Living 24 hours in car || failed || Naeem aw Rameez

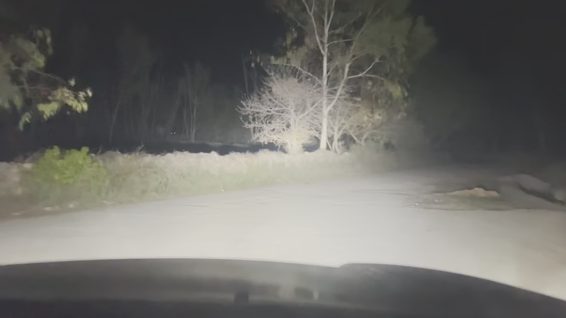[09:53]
دا اوس د شپې نه نه می بجې دي او موږ روان یو خپل کور ته اتیارا چي غره میزا او انت لیرا مسری
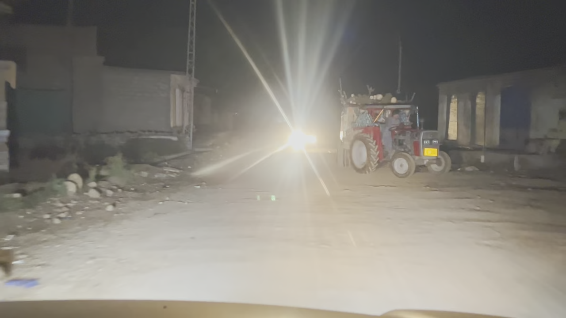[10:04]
مونږ وېدا ټایم به خلک نه ور سمره خلک دې سو ټرالې چلی سو
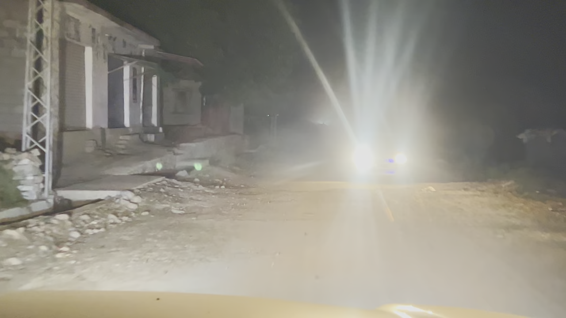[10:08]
ګاډي چلی دې بغیره ګاډي چلی دې زمانه هل خان او دا ټایم مرج ډیر نه کنا